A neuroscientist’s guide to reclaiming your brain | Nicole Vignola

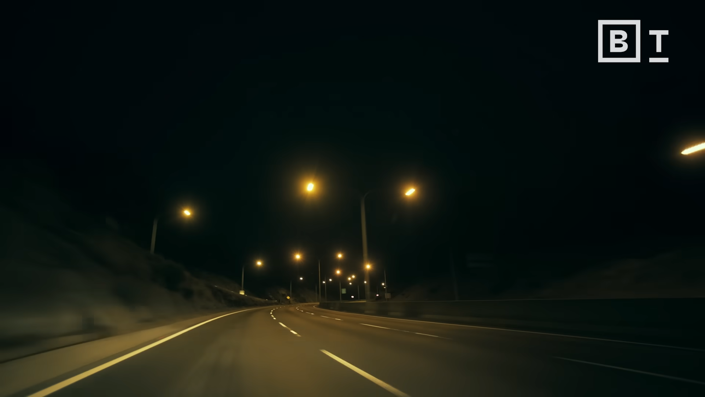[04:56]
And then you have to put in some streetlights and eventually this path will be a tarmac highway.